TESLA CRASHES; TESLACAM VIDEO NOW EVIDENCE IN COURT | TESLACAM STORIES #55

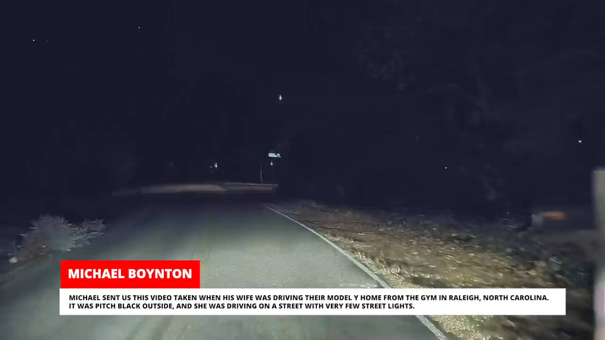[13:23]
That's when she crossed paths with a speeding Model 3 that crossed the centerline to avoid hitting a jogger.
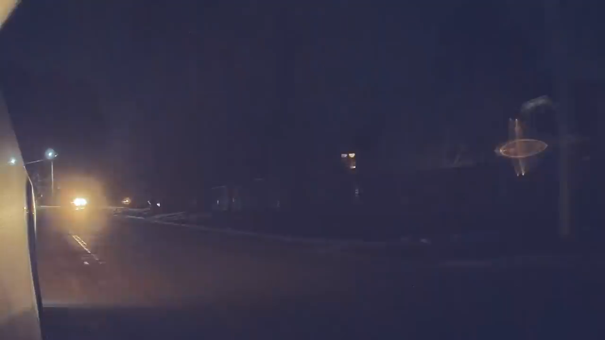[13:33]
The jogger threw herself off the road to get out of the way. At the same time, the Tesla driver overcorrected and contacted the shoulder, hitting a drain pipe that caused the car to stop perpendicular to the road.